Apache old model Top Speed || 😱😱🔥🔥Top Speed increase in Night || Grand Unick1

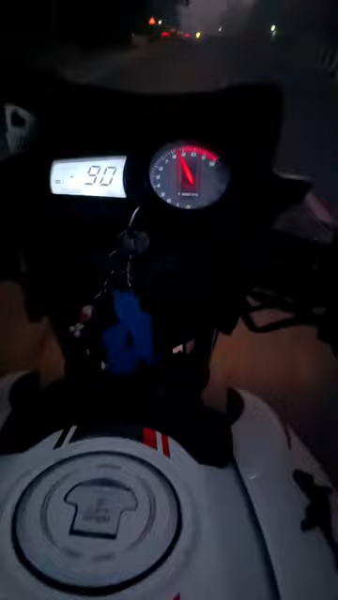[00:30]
89 फोर्थ गयर में देखते हैं यही कमाल का बात है